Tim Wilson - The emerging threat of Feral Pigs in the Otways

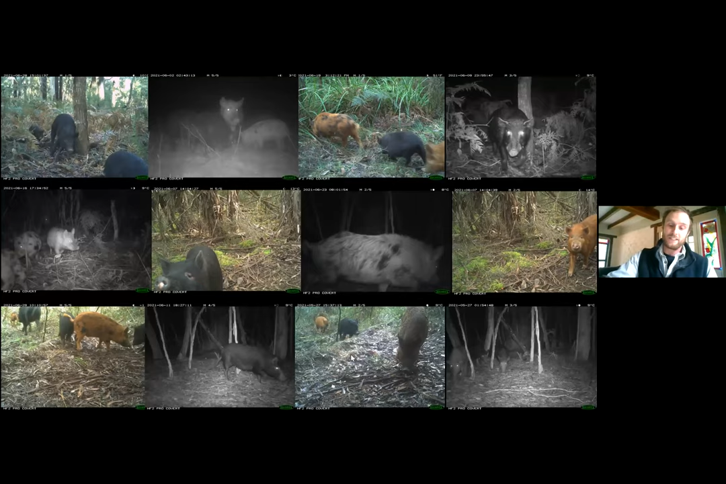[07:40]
Tim Wilson, We've also found that with enough enough photos of each pigs each pig we're able to identify individually identify most of them, as you can see, some are much easier than others. Tim Wilson, During analysis of our second camera grid, we identified 45 individuals and have managed to control 29 of these and fit GPS tracking colors to two of them. Tim Wilson, This map provides a broad overview of feral pig distribution distribution within the Otways.
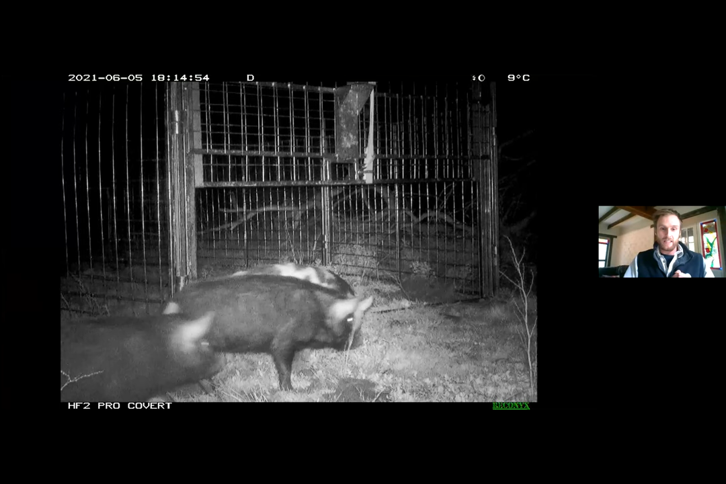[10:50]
Tim Wilson, This one shows all the young ones coming in first. Tim Wilson, To the trap. Tim Wilson, And that's what we always seem to happen. Tim Wilson, Patience is key really all the young ones coming. Tim Wilson, They get used to it and the smart adults they hang off a bit just to make sure it's safe. Tim Wilson, This one here shows the adults just hanging around the outside just flushing it all out.